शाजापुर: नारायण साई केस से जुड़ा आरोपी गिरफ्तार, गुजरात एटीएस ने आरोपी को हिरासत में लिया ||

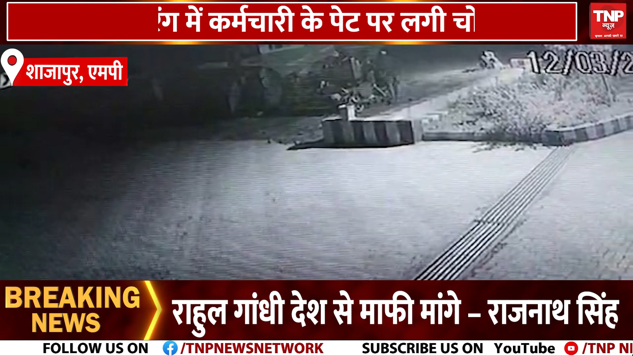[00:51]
मचा दिया कार से डीजल चुराने आए बदमाशों ने एर गन से करमचारी पर फाइर कर दिया जिससे करमचारी के पेट पर चोट आई है ये पूरी घटना CC TV कैमरे में खैद हो
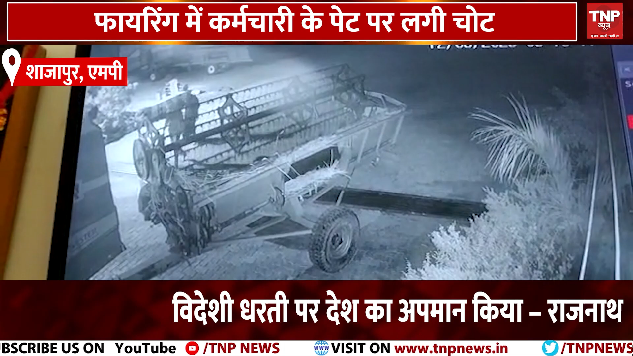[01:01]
गई है मामले की जानकारी पोलिस को दी गई पोलिस ने पेट्रोल पमप पर लगे CC TV कैमरों के फुटेज खंघा ले CC TV के अधार पर पोलिस मामले की जाँच में जुट गई है